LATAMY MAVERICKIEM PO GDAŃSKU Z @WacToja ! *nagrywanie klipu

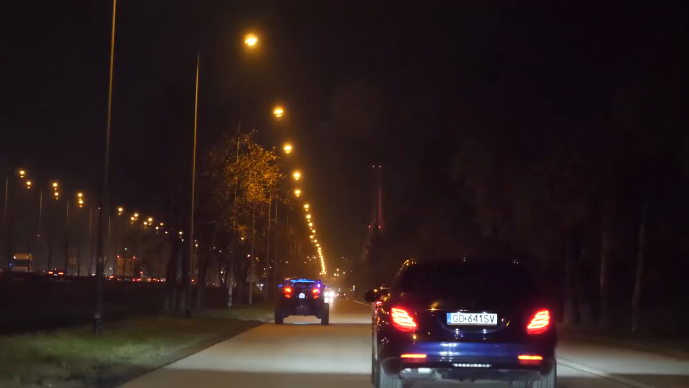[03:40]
Po zamocowaniu lamp na trytki udaliśmy się na taką małą przejażdżkę po mieście, coś tam ponagrywaliśmy. Nasza pierwsza lokalizacja to był tunel pod Martwą Wisłą. Następnie pojechaliśmy na taką długą prostą, gdzie bez problemu mogliśmy sobie nagrać resztę klipów w bezpiecznych warunkach i odpaliliśmy sobie racę. Jedziemy tak samo, tylko że w tamtą stronę.